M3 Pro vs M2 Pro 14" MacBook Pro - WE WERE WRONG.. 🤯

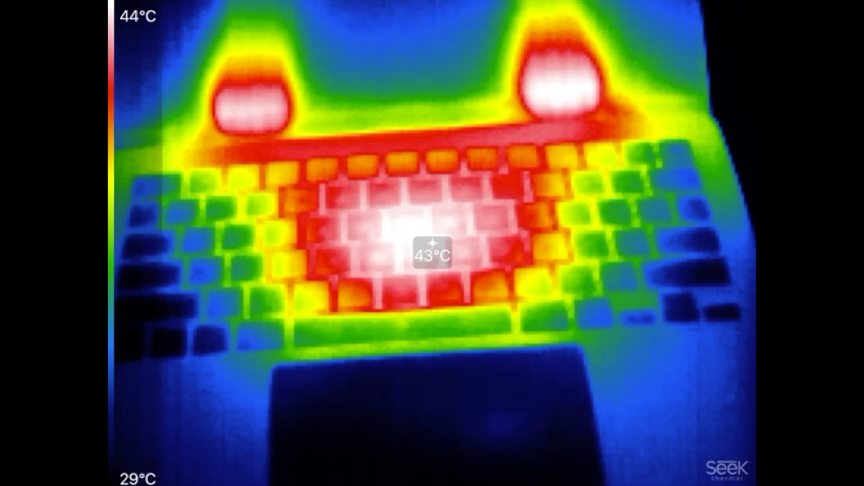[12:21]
On screen: spot 43°C, scale top 44°C, scale bottom 29°C
44 dang we see actually a hot spot that's much
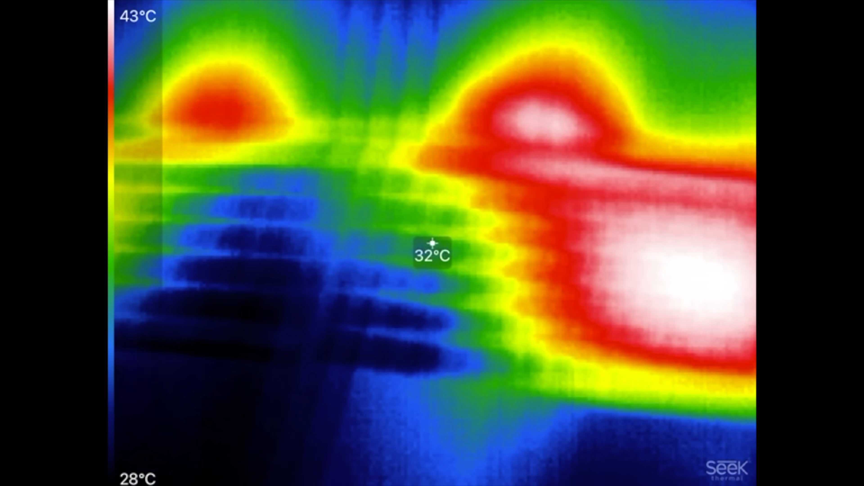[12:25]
On screen: spot 32°C, scale top 43°C, scale bottom 28°C
smaller
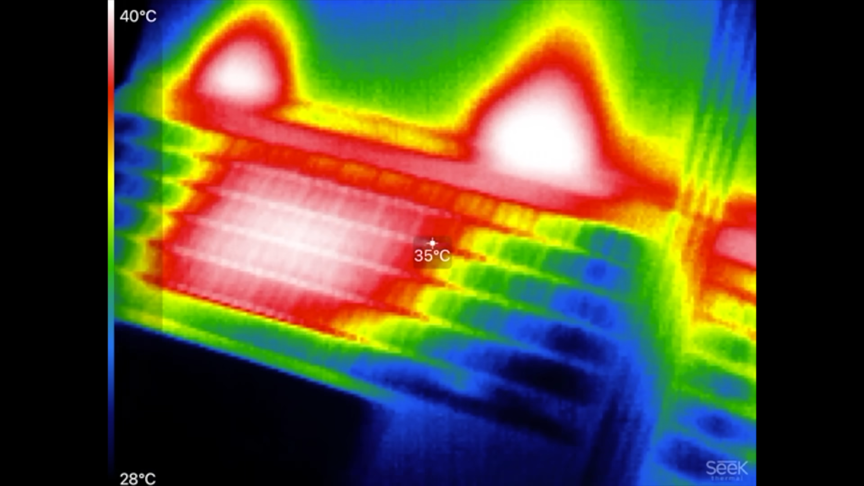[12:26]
On screen: spot 35°C, scale top 40°C, scale bottom 28°C
whereas with m3 pro we had that larger heat block so that is actually helping and this is actually great news for the